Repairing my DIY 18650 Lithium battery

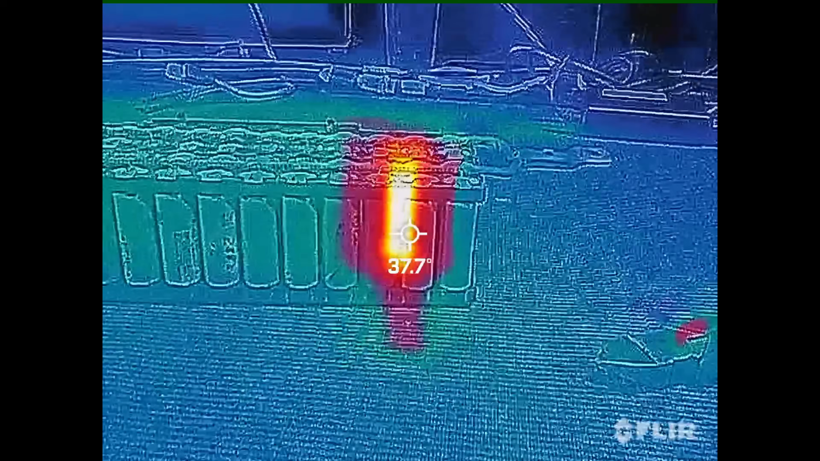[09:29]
And 38.
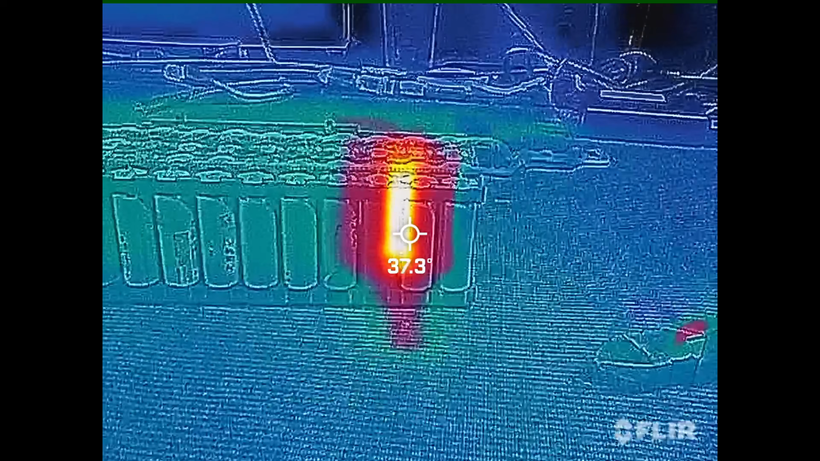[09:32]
And this is how thermal, this is how the thermal reaction starts.
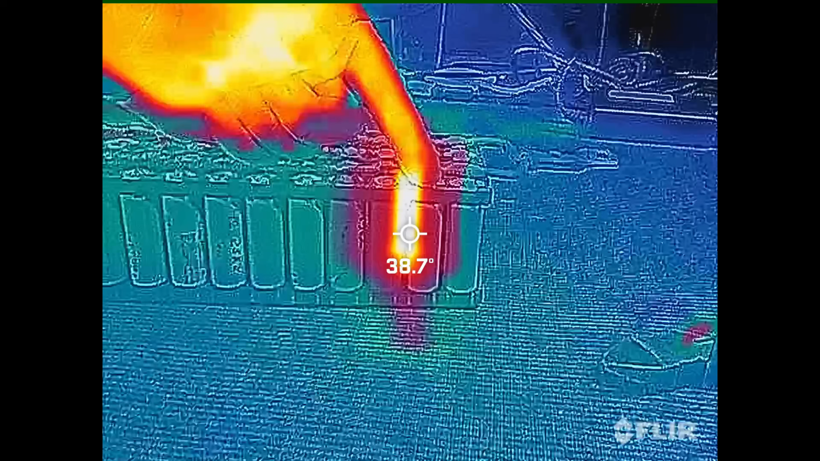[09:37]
So, that cell gets hot and it keeps getting hot. It stays hot. It stays hot for weeks on end. And it gets hotter and hotter and hotter.
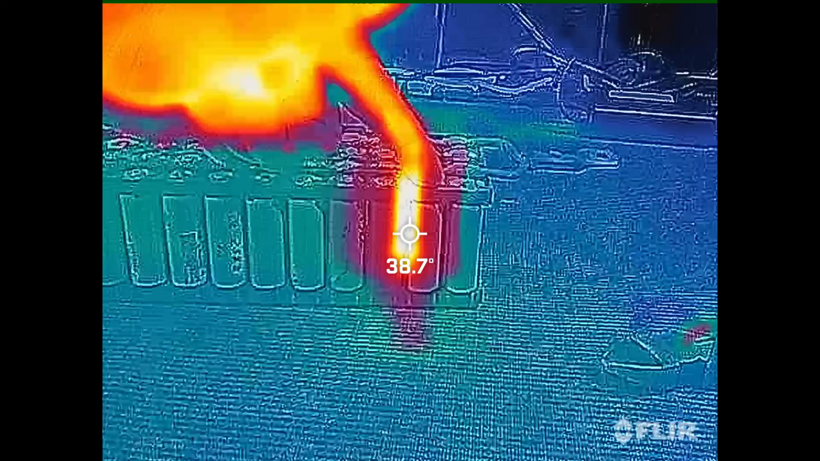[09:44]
As it gets hotter and hotter and hotter, it actually increases the time it takes to actually damage the internal of the cell.
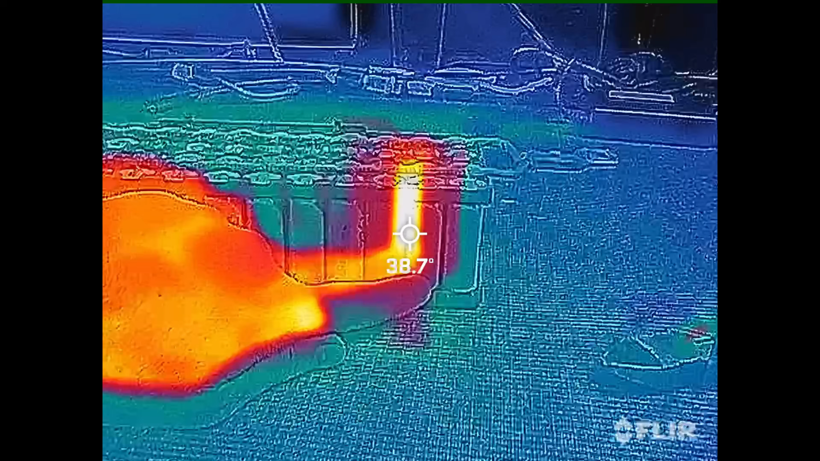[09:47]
And all of these cells, all these 80 cells, keep dumping energy into this cell.
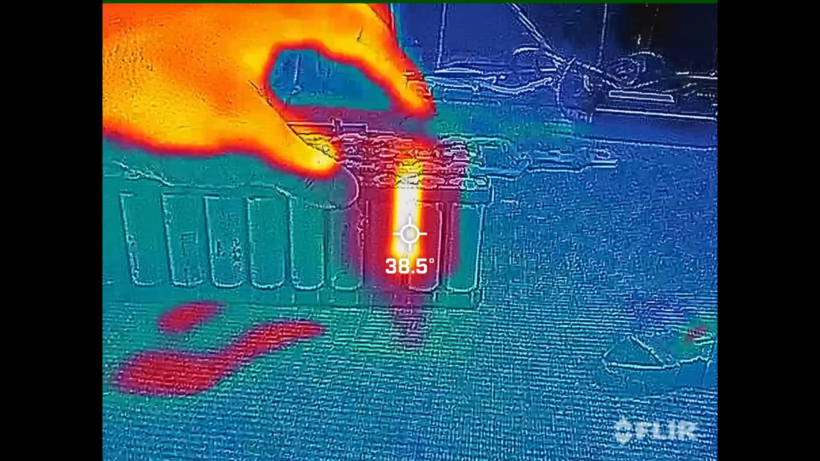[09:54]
And the whole thought was that this little fuse wire would stop and blow and stop this from happening.
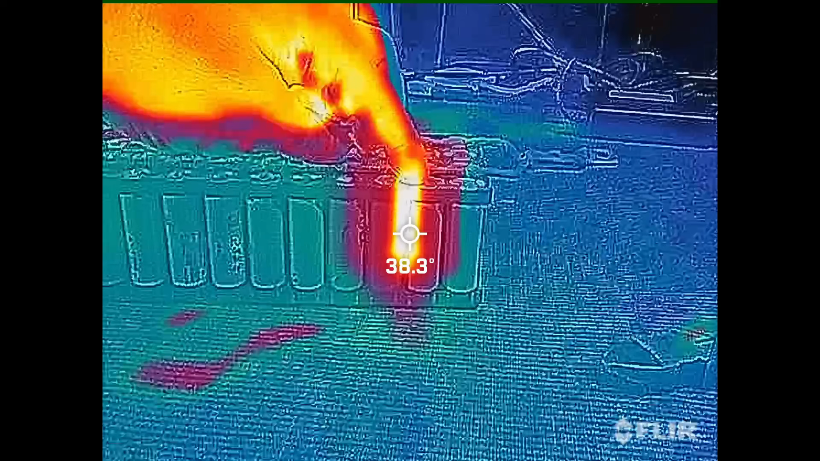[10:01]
That's not the case. And it's never actually been the case. I've never seen that fuse blow when I've got a hot cell.
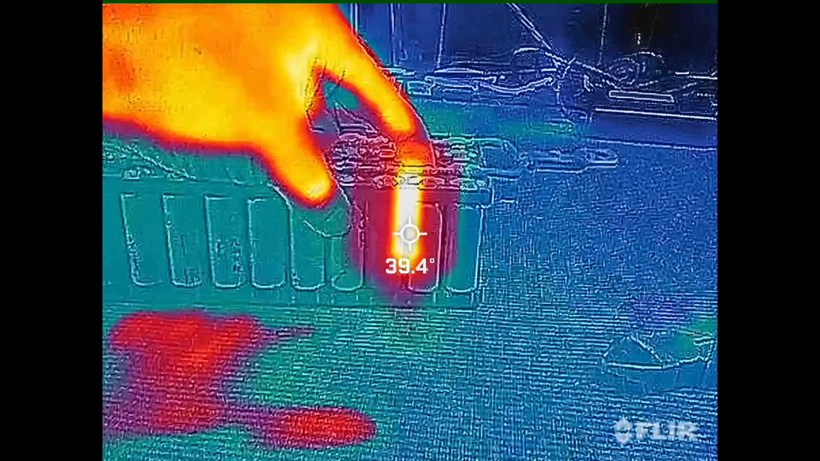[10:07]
And this one just keeps getting hotter and hotter and hotter and in turn, the cells around it, the five cells in this case around it, start getting hotter and hotter.
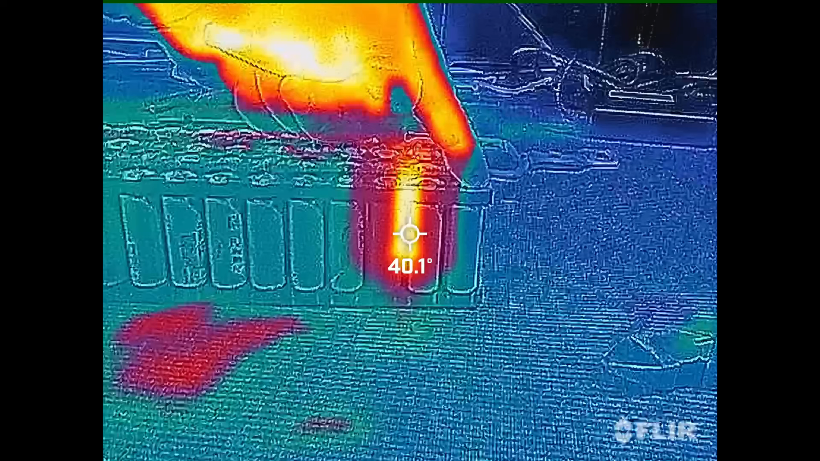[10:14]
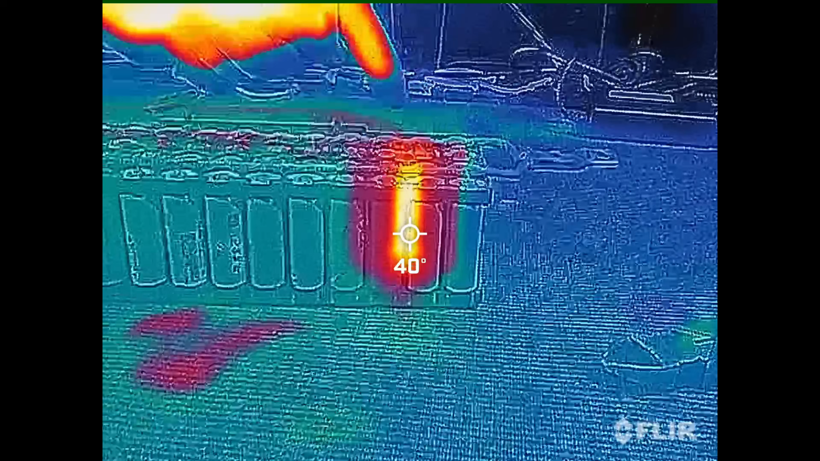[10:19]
And this is probably worse when it's actually in the middle, so it's got cells all the way around it.
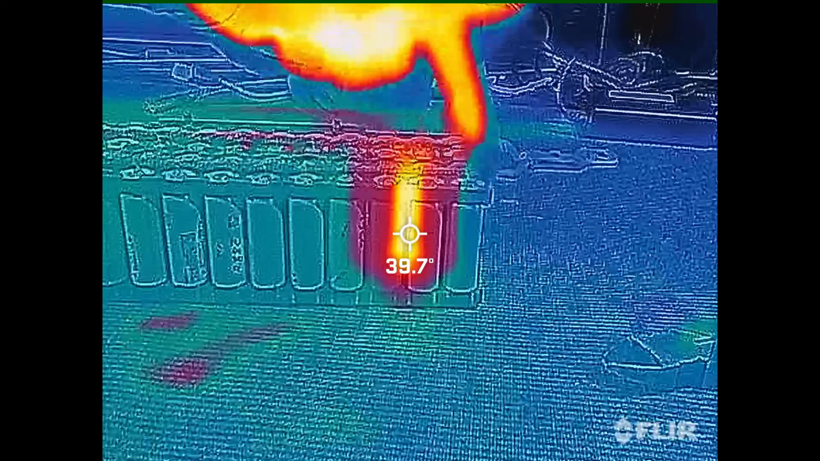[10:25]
Now, this one's getting hotter and the outside cells are starting to become sort of heat soaked.
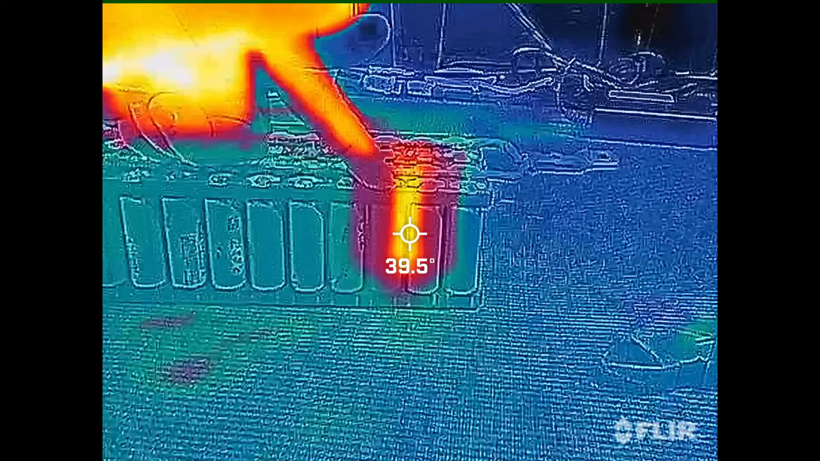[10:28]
They start taking the heat on from the cells around it.
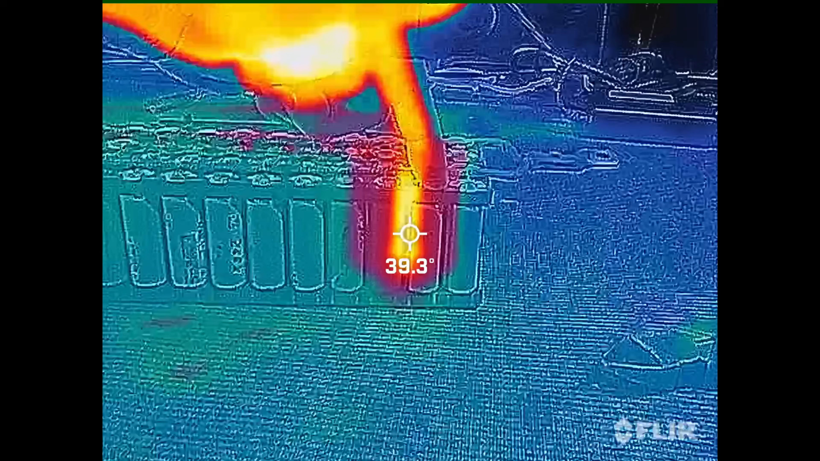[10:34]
So this one gets even hotter itself because it can't get rid of the heat. And this just keeps going and going and going.
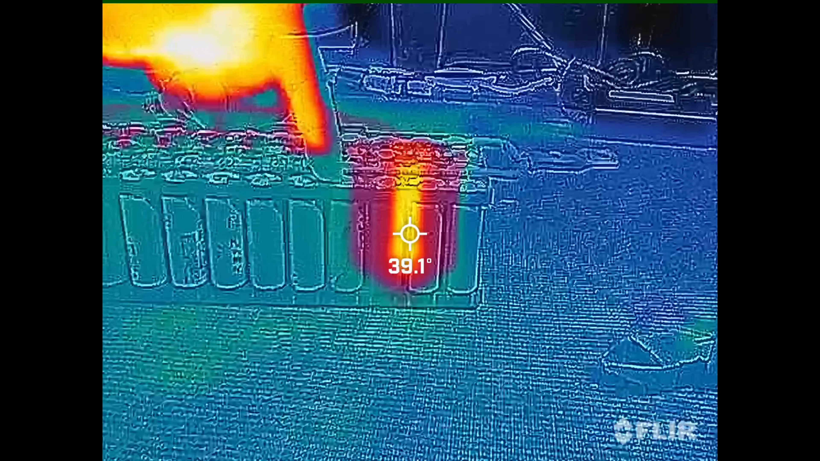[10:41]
All the cells around, the five cells around the outside of it, get warmer again. And this one, meanwhile, is getting worse and worse and worse until this one goes thermal.
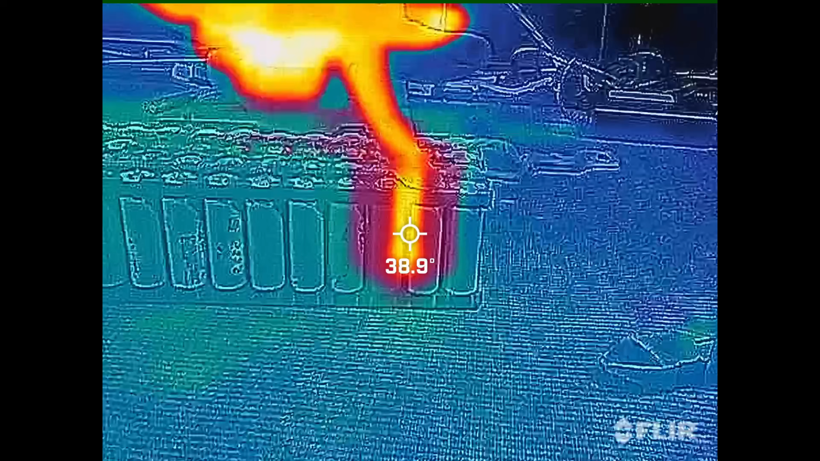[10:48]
And that's when thermal runaways start. So this one goes off.
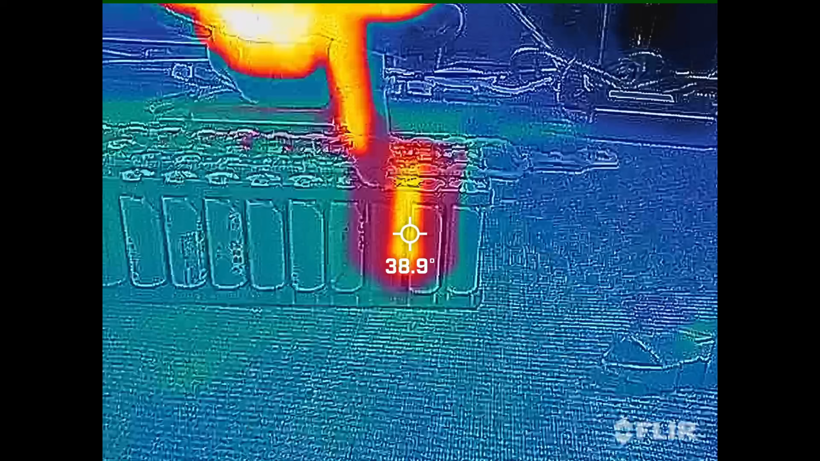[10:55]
These ones are already hot because they've been heated from this one for the last six months, six weeks, six years, however long you haven't noticed it for.
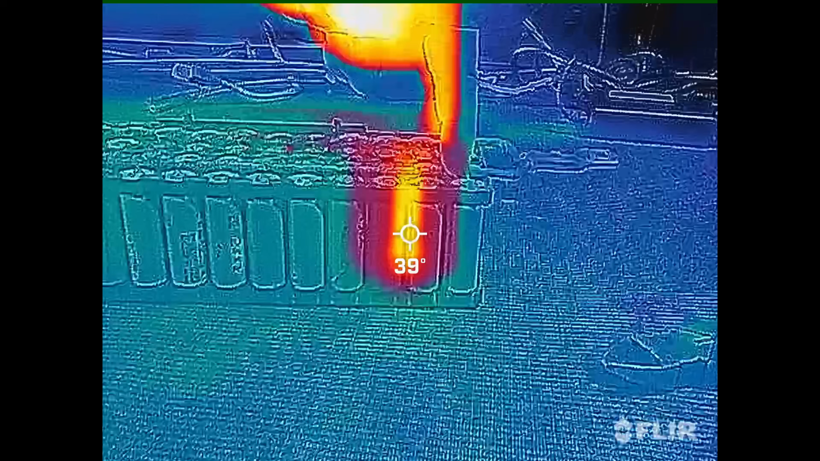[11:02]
And then those go, and then the ones around it goes until the entire thing just goes,